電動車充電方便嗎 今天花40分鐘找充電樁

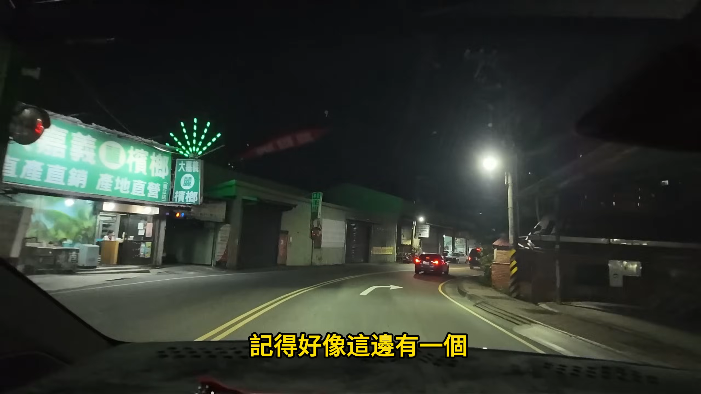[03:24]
我們來進去看一下這邊有一個P好 右手邊那邊有寫一個P然後一個小時20塊錢
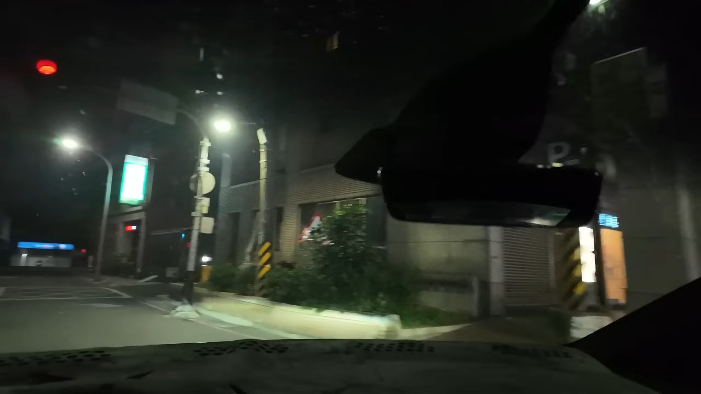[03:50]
這邊是哦 這裡是出口應該在右手邊這裡
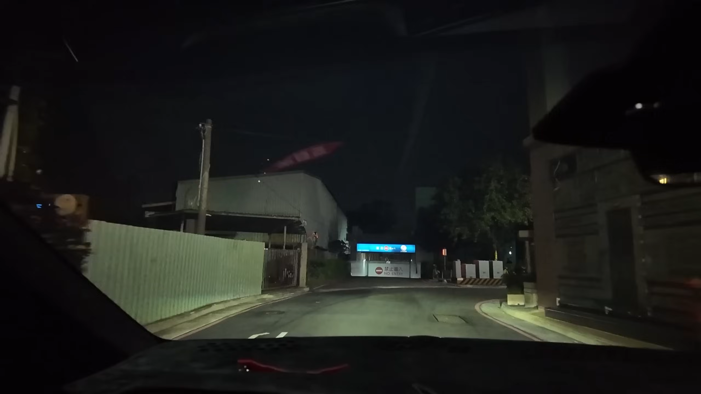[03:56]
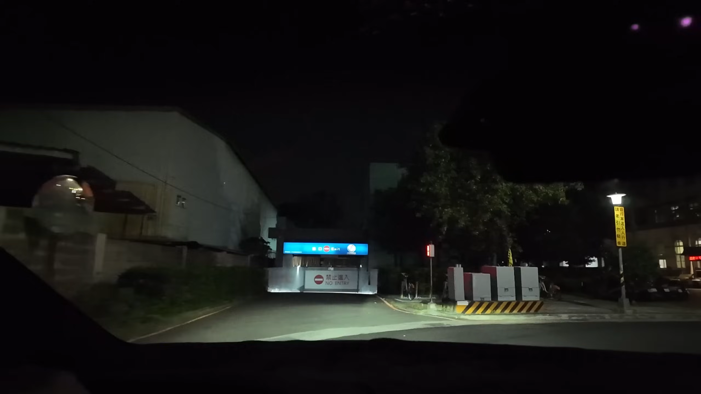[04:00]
好 這裡有一個路口 對我們來進去看一下